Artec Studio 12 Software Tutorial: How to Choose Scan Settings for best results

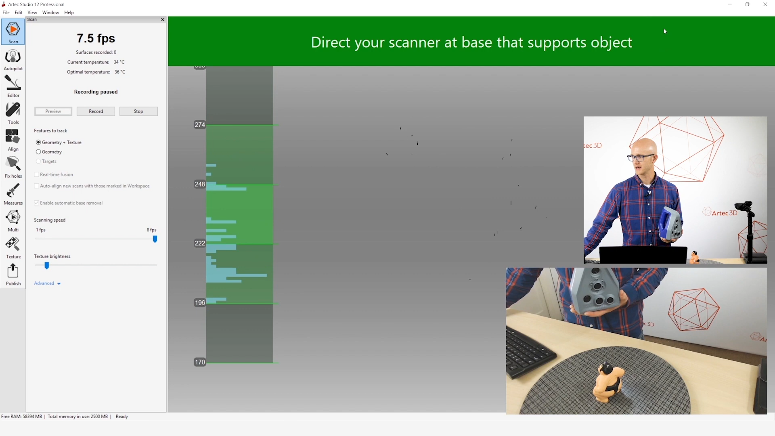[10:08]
So what I'm going to do,
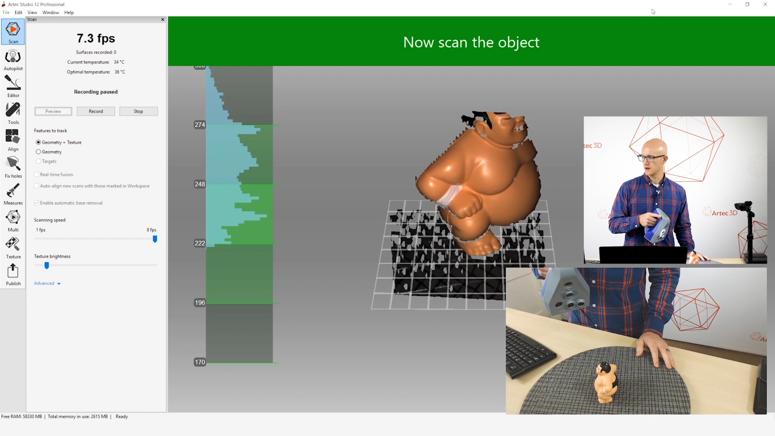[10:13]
notice when I get down here and it can detect that flat base, it puts a grid out there showing that it's detected the base. Now I can start scanning. It keeps that grid right there.
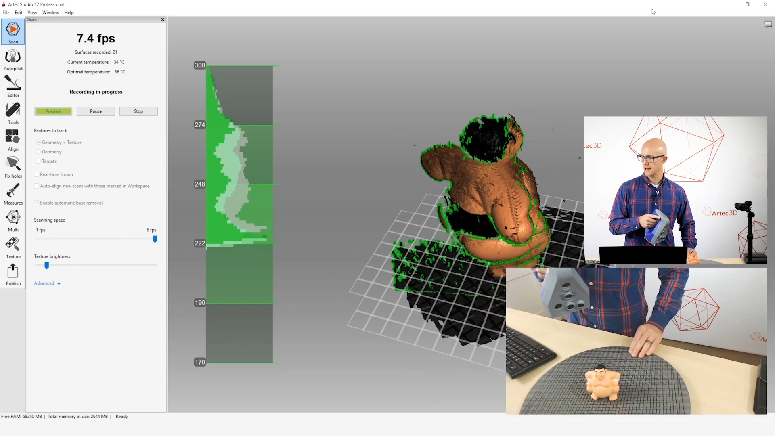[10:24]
Now I'm going to scan all the way around this object.
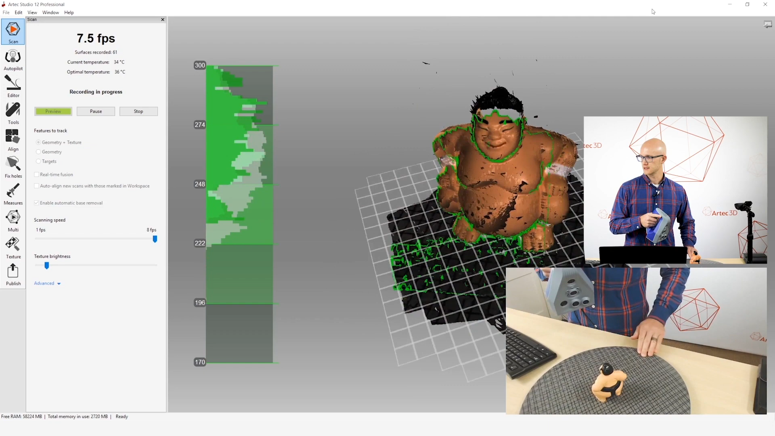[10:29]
Alright, so I've scanned my object. Now when I stop and close my scan tab,
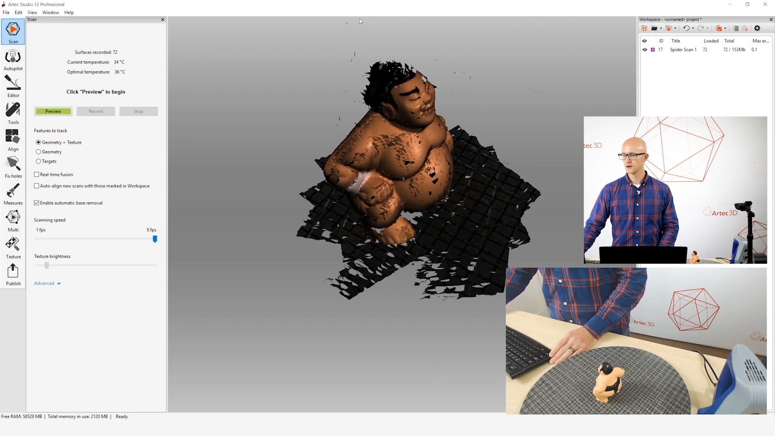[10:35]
it will run its fine registration of course, but then it runs the automatic base removal and automatically removes that flat surface that it detected during scanning. That can save you a lot of time if you have a lot of scans.